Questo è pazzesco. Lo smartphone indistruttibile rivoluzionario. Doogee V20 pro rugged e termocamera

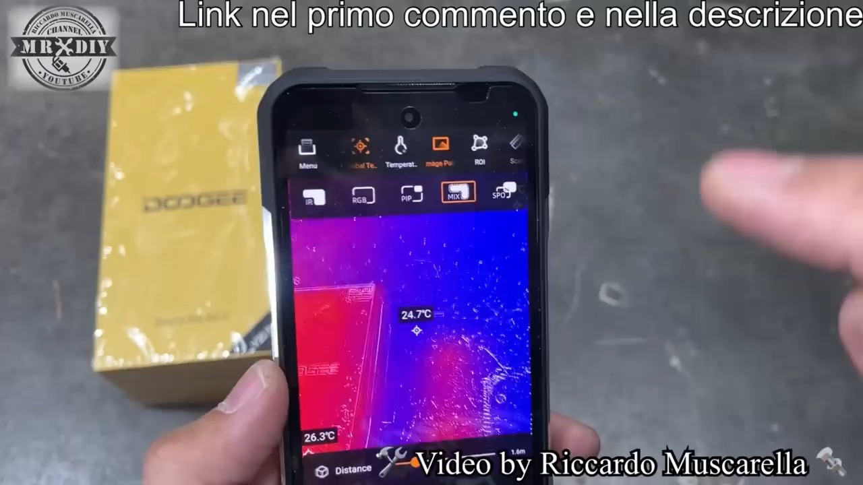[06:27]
On screen: spot 24.7°C
andiamo su maggi qua abbiamo la possibilità di vedere solo l'immagine quindi con la termocamera come vedete abbiamo direttamente l'inquadratura per riceviamo dalla termocamera oppure possiamo utilizzare rgb quindi l'immagine a colori e avere la temperatura con i punti senza avere un
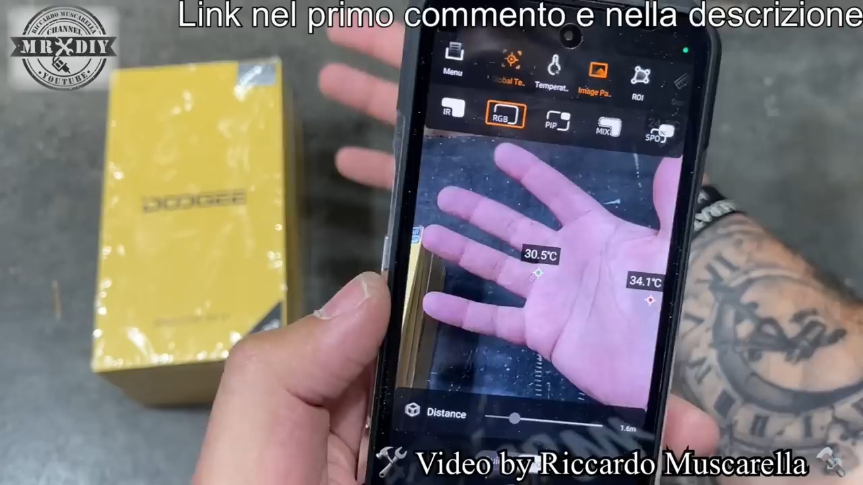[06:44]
riferimento poi del colore ma possiamo anche avere picture in picture quindi entrambe le immagini da questo lato non avremo alcun riferimento e poi sull'immagine a colori invece tutti i vari riferimenti chiudiamo e andiamo su mix in questo caso possiamo stabilire poi la centratura eccetera come vedete si va spostando
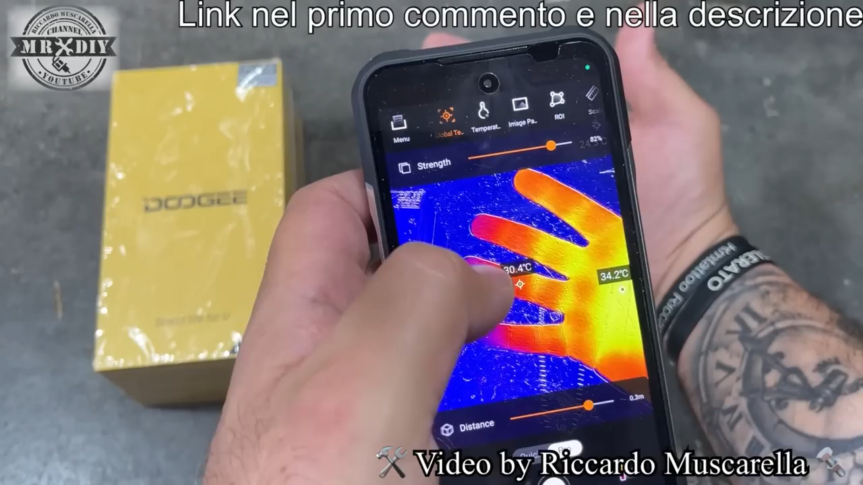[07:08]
la mano è leggermente sulla sinistra rispetto a quella che vediamo con la termocamera e in questo caso sulla destra quindi così verrà centrata perfettamente poi andiamo su quest'altro quindi così possiamo avere invece un'immagine miscelata e passare dall'immagine completamente termocamera oppure l'immagine completamente della telecamera
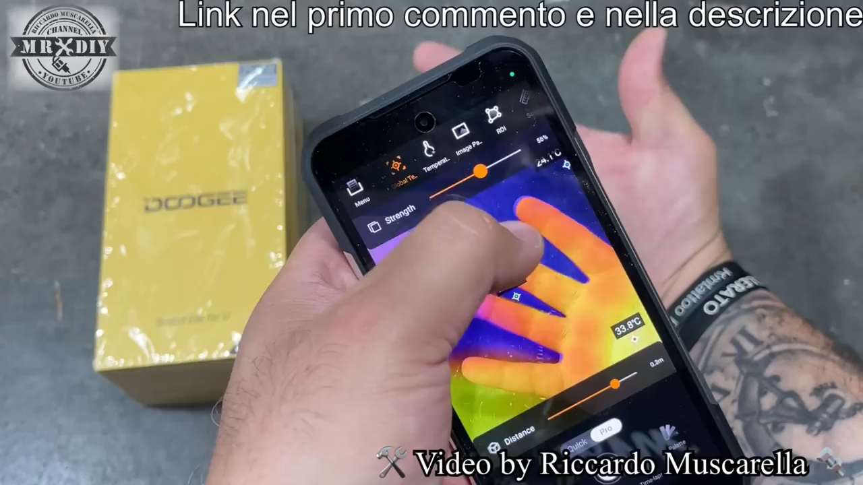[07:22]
in base a quello che dobbiamo inquadrare dobbiamo renderci conto bene dei dettagli e allora possiamo stabilire come vederlo quest'altro comando invece ci dà la possibilità di selezionare un'area per
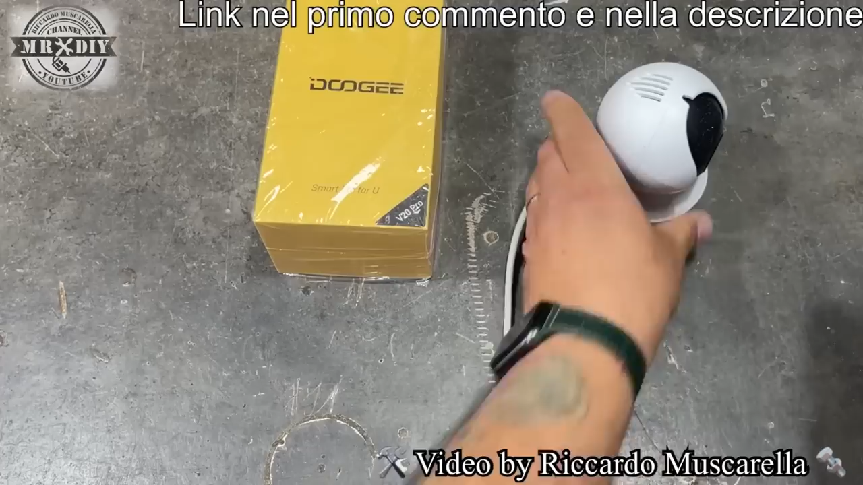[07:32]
esempio io voglio misurare la temperatura di una telecamera che riscalda parecchio durante l'utilizzo e
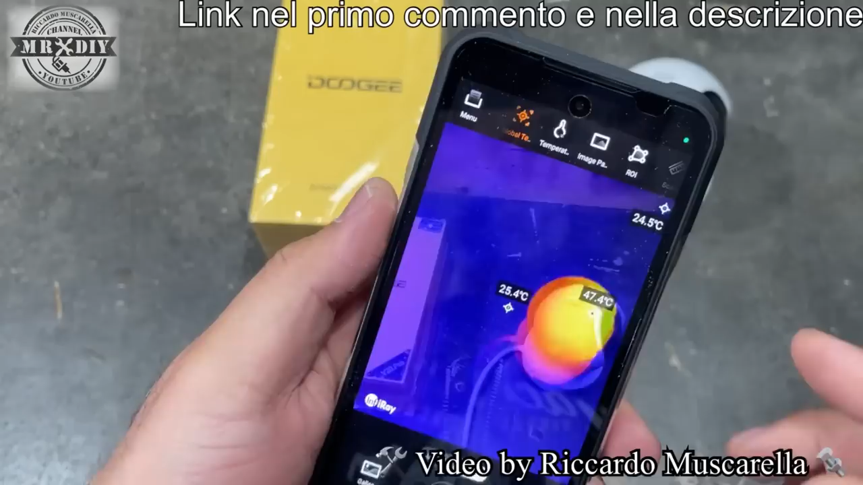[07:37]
On screen: max 47.4°C
voglio vedere la differenza che c'è tra un punto e un altro
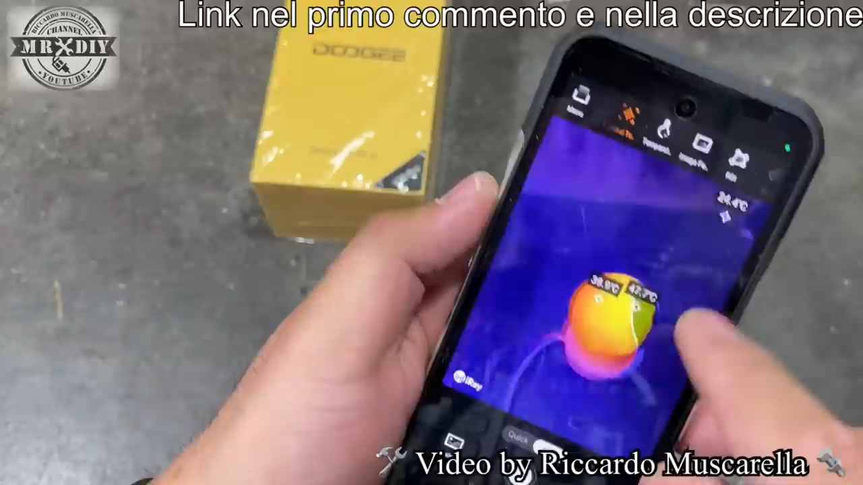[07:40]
allora utilizzando questo comando posso creare una linea fare in questo modo e mi dirà
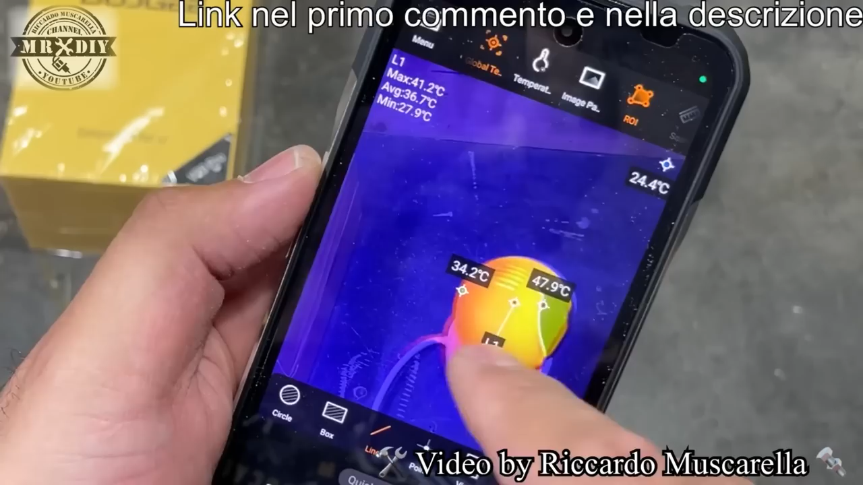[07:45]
la temperatura che c'è in uno e nell'altro punto l1 per vederlo però qua
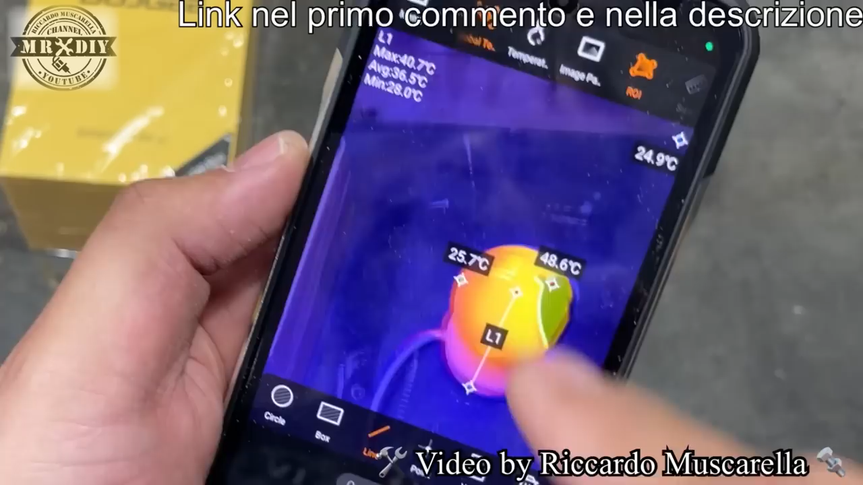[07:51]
posso cliccare su questa icona e qua avrò la lettura dei vari punti quindi massimo minimo e la via di mezzo
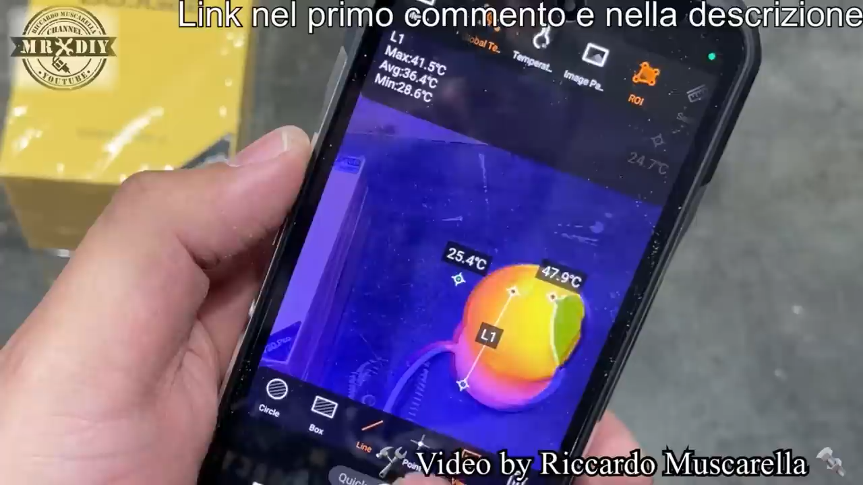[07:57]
possiamo anche stabilire alcuni punti quindi chiudiamo questo posso decidere per esempio di volere monitorare questo punto esatto che chiamerà
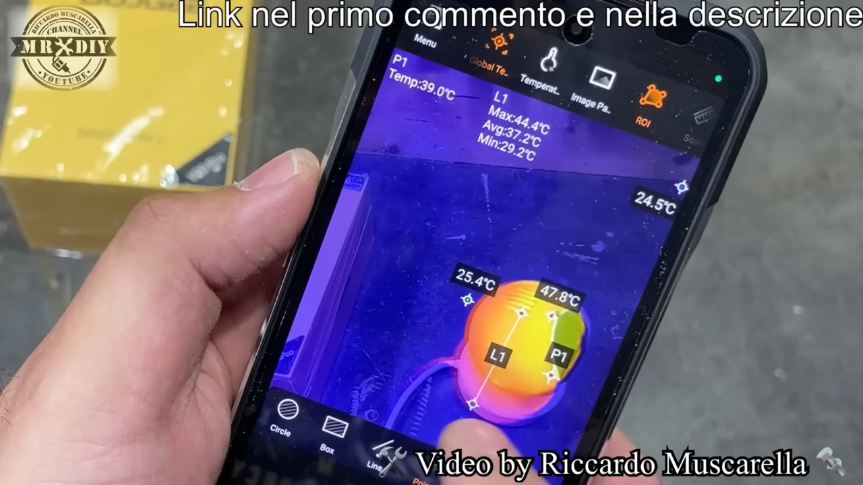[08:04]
On screen: spot 39.0°C
più 1 più quest'altro che chiamerà p2 sempre premendo qua avrò più 1 p2 e
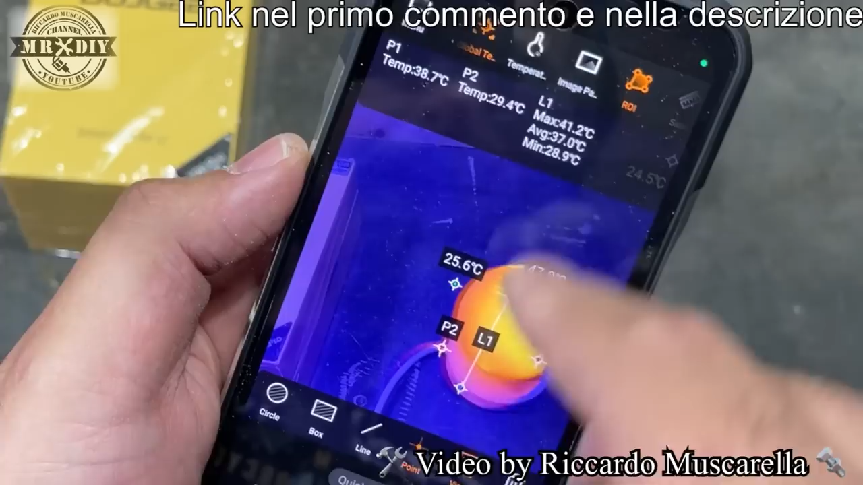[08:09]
On screen: max 41.2°C, min 28.9°C
riferimento della linea abbiamo diversi tipi di selezione posso pure creare un quadrato oppure
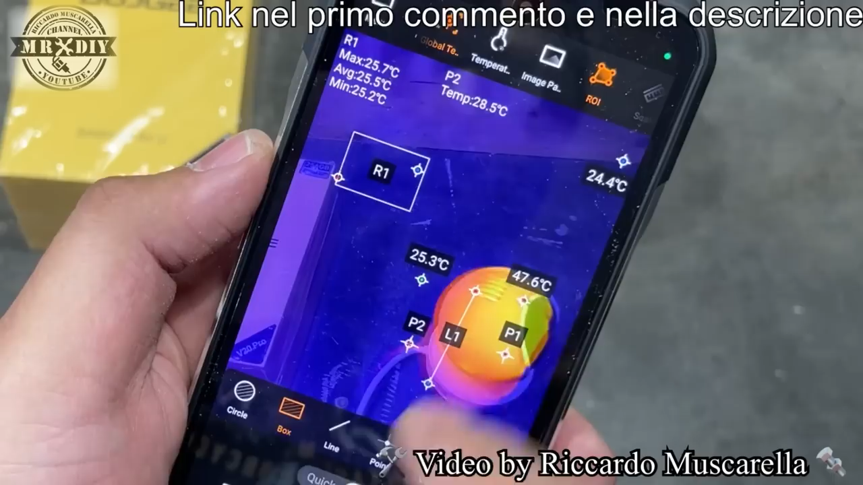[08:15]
posso creare un cerchio da quest'altra parte e guardando qua come vedete abbiamo tutti i vari riferimenti
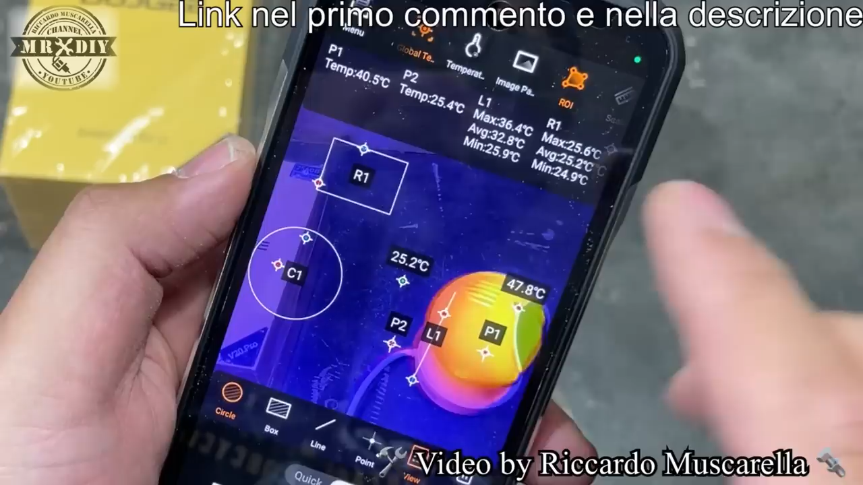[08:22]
quindi non dobbiamo stare a guardare tutti questi dettagli basterà leggere da questa parte posizionare la nostra termocamera in modo che sia fissa
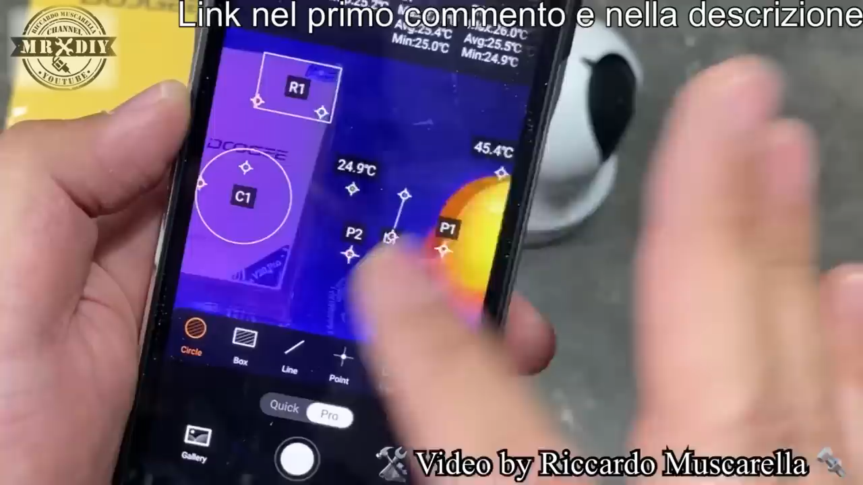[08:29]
e avere quindi tutte le varie letture in tempo reale ovviamente possiamo
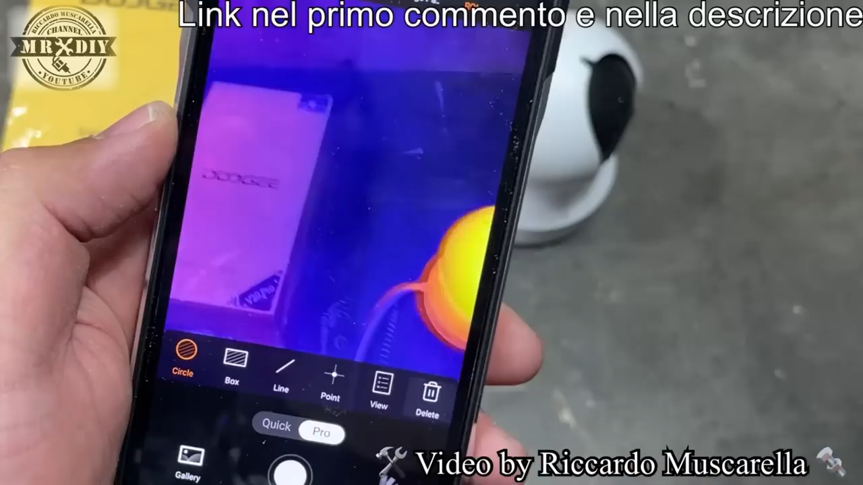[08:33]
cancellare premendo direttamente il cestino ovviamente possiamo sia registrare un video che scattare una fotografia andando da un
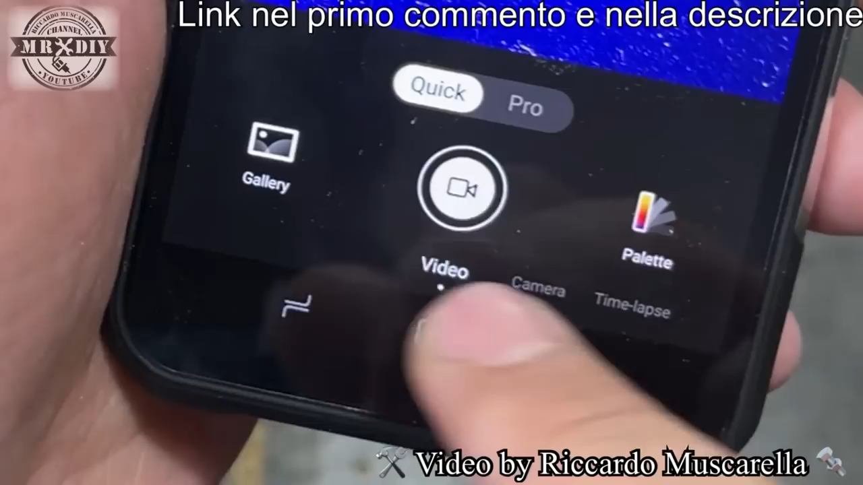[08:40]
comando all'altro oppure possiamo pure creare dei timelapse
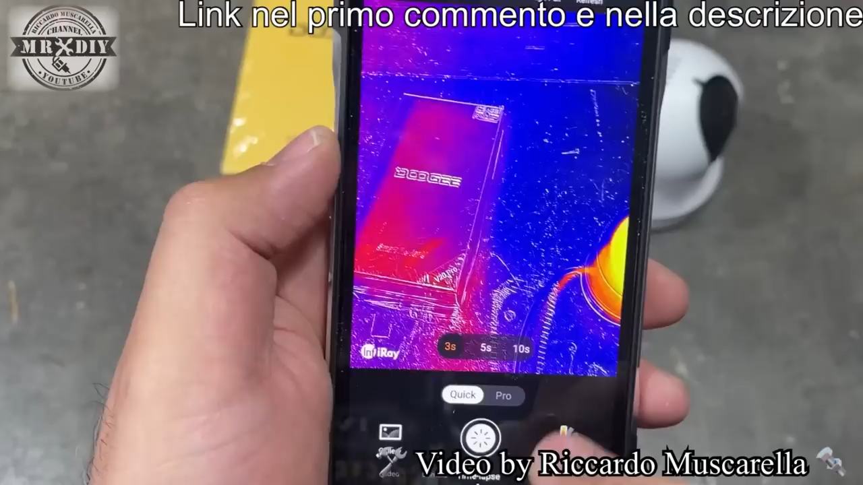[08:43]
possiamo ovviamente anche cambiare il tipo di visione quindi possiamo avere la visione col bianco e nero le diverse tonalità di colori come vedete va cambiando in base al tipo di misurazione
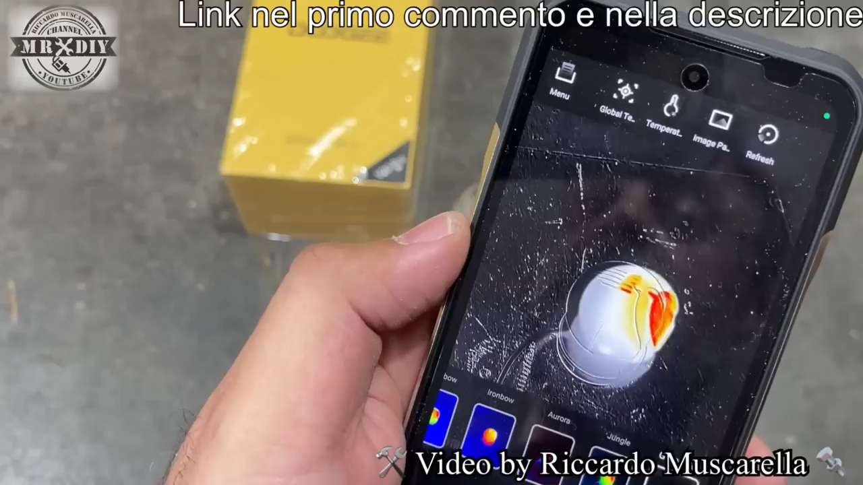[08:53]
stabiliremo quale sarà quella più adatta alla misura che vogliamo col bianco e nero abbiamo la possibilità di avere la temperatura fredda più chiara oppure più scura in base